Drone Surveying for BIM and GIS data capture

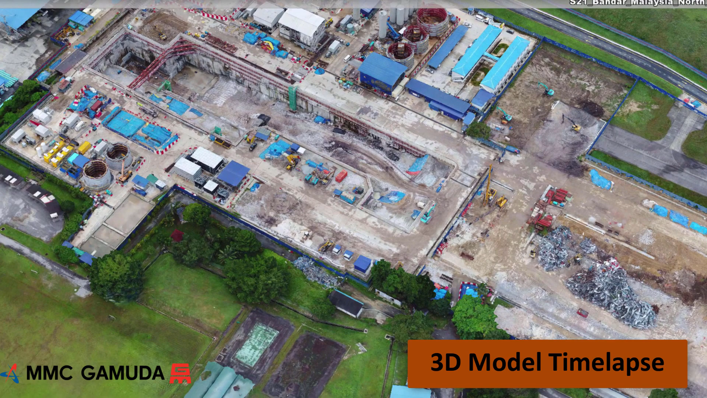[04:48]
In this series of models, from July 2017 to April 2019,
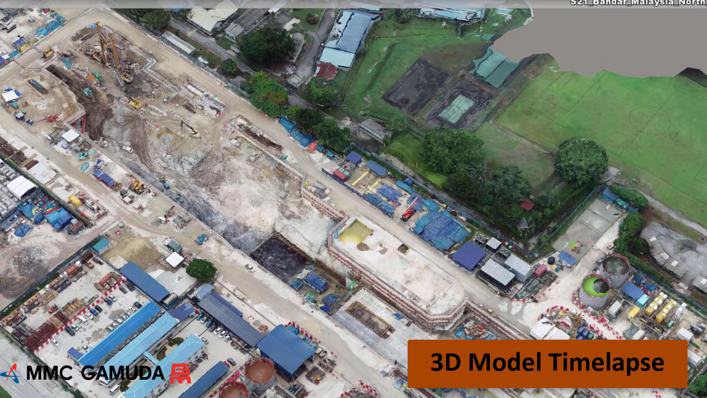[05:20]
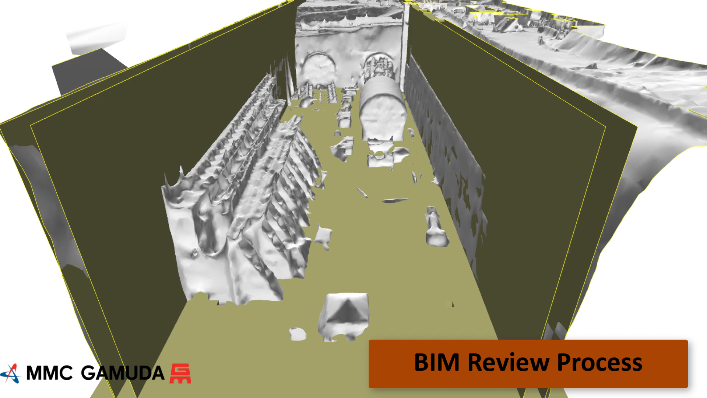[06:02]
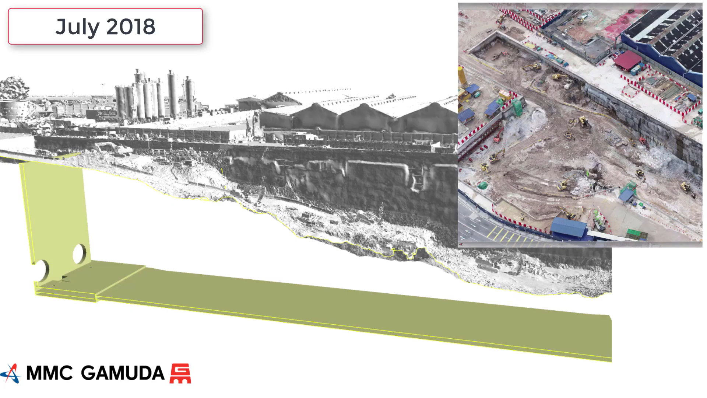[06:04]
Using the design BIM information we can overlay the structural BIM
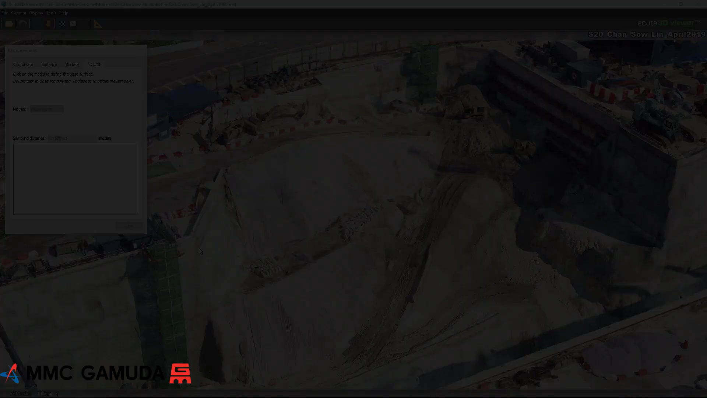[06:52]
The 3D models are also very accurate for measuring volumes.
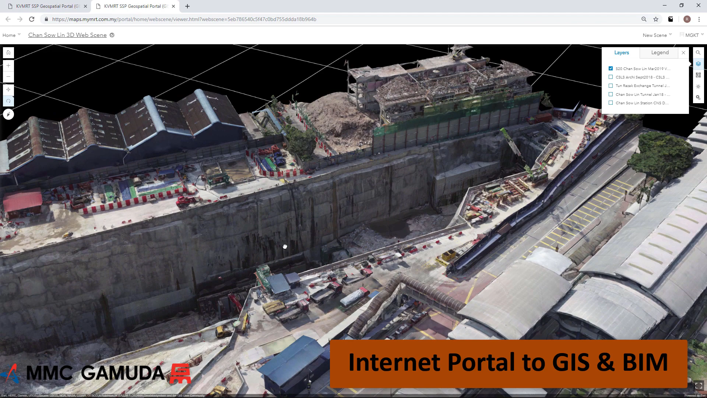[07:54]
Each site model is available online and can be viewed via the internet.
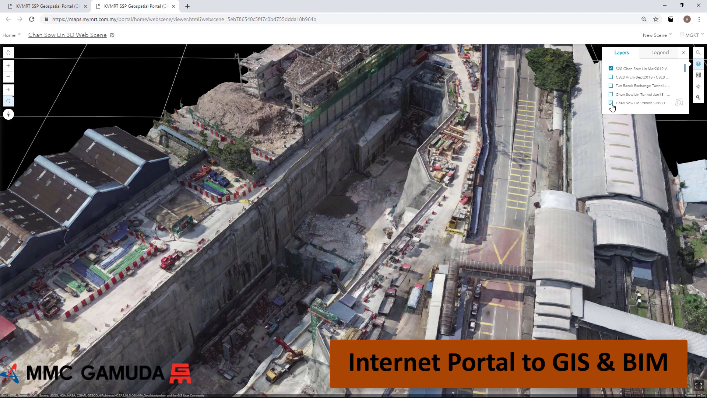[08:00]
The BIM data for each station is available to be viewed with the drone survey data.